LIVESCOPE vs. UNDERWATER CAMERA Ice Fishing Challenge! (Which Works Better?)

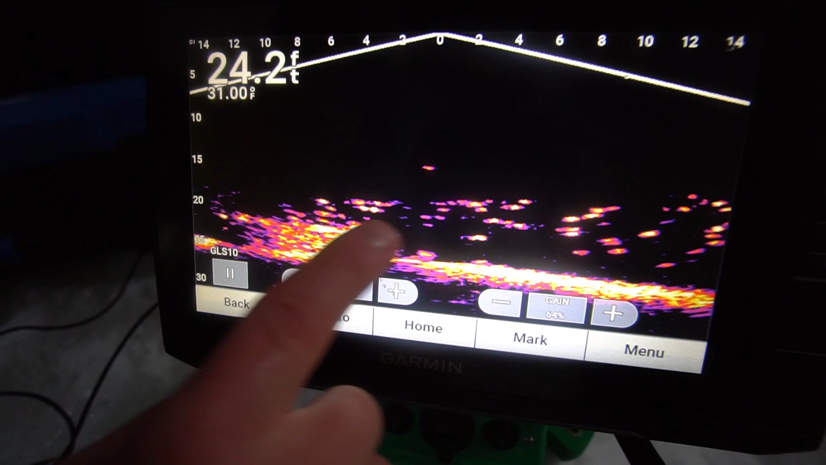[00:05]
On screen: depth 24.2 ft
There's this crib, ton of fish over here. If I go ahead and I put it in forward, orientation, forward.
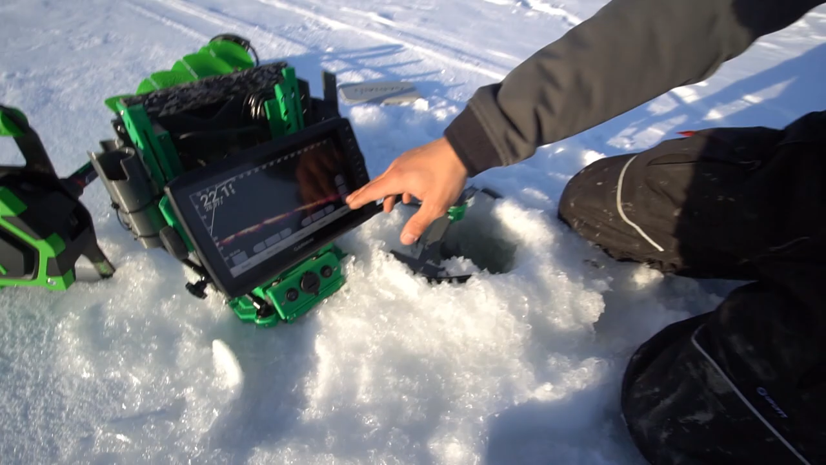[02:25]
We are at 75 feet, and you can tell we're here, and there is nothing here.
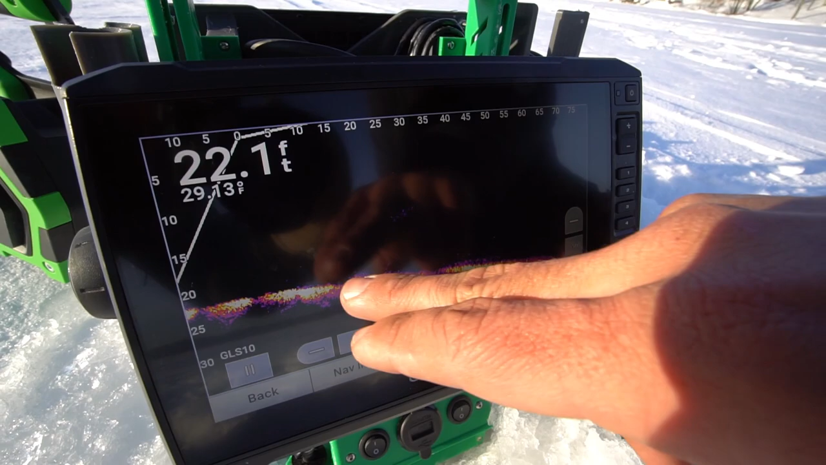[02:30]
On screen: depth 22.1 ft
So, go ahead, move my transducer.
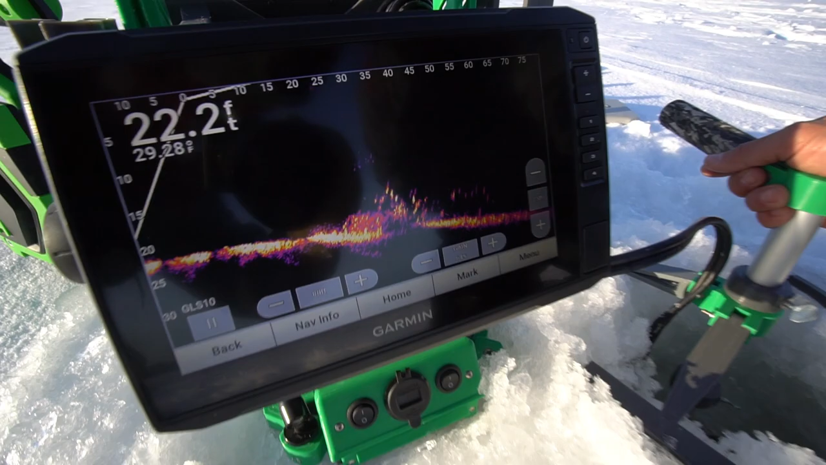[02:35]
On screen: depth 22.2 ft
Just like that, you can see, well, there is something on the bottom. Like I said, we have fished this lake before.
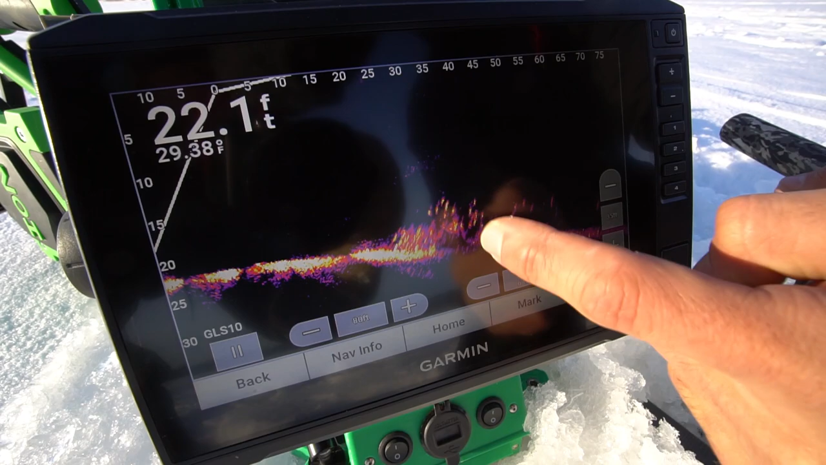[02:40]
On screen: depth 22.1 ft
So, I do know what this is. This is a crib. And all these specks, these are all crappies.
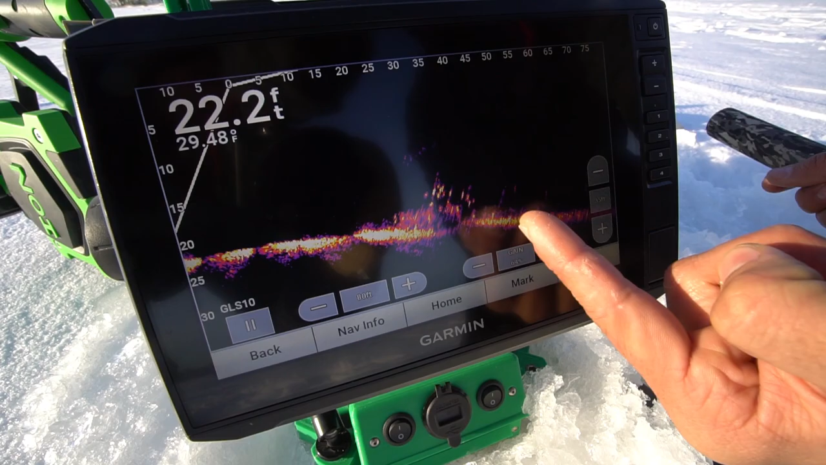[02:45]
On screen: depth 22.2 ft, water 29.48°F
So, obviously, that's a spot we're going to want to be at. And I was able to find that with drilling one hole.
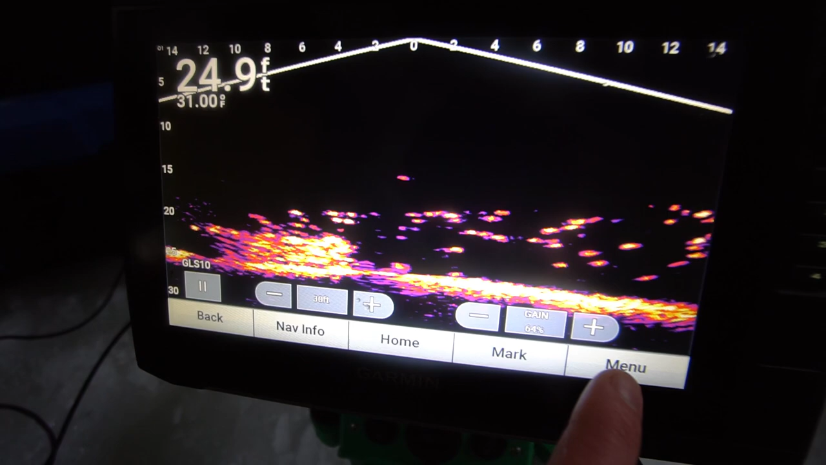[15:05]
On screen: depth 24.9 ft, water 31.00°F
If I go ahead and I put it in forward view, let's go to sonar setup,
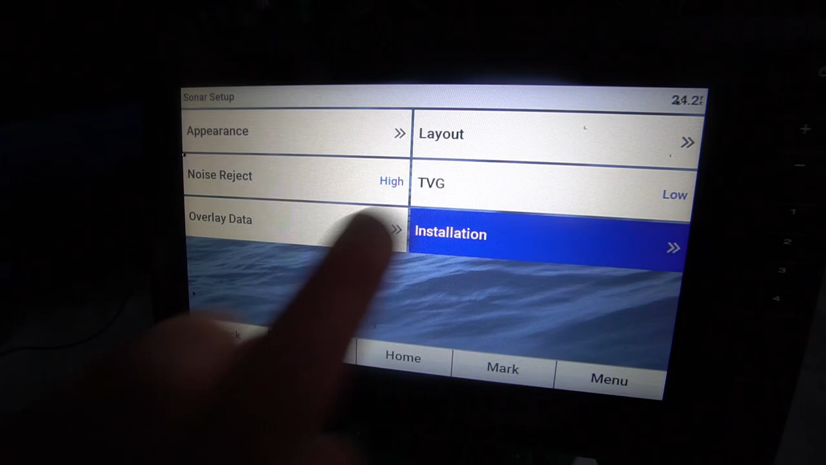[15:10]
installation, orientation, forward. Look at that.
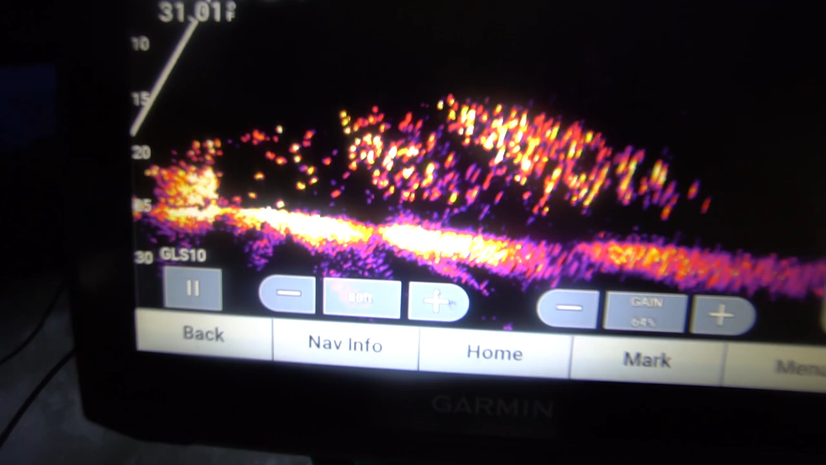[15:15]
Here's zero feet, right? And this is scanning forward.
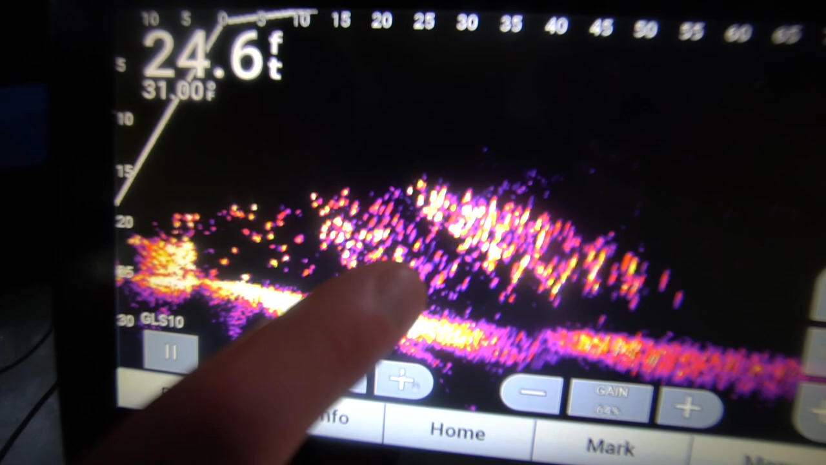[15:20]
On screen: depth 24.6 ft
That's that school of crappies we were looking for. That's it. There's got to be a hundred of them.
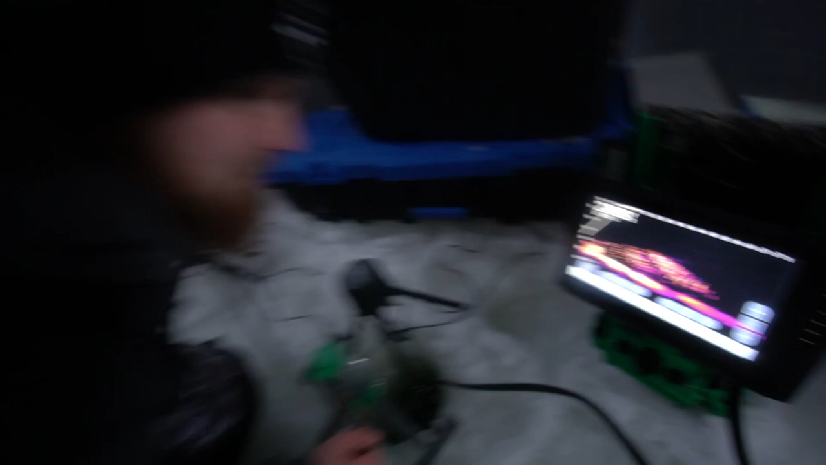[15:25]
There's got to be almost a thousand of them. Look at how many fish are there. That is incredible.